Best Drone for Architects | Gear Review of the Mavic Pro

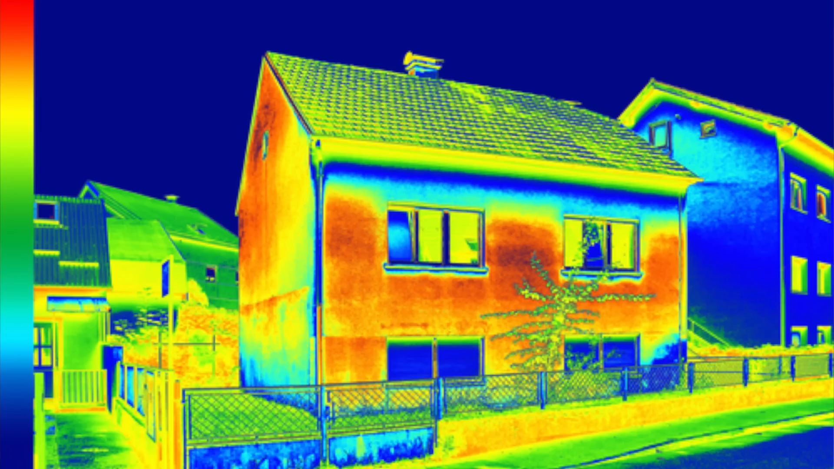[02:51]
We even have FLIR or infrared imaging camera options for triaging energy leaks and performing audits in hard-to-reach places. Of course there's construction documentation.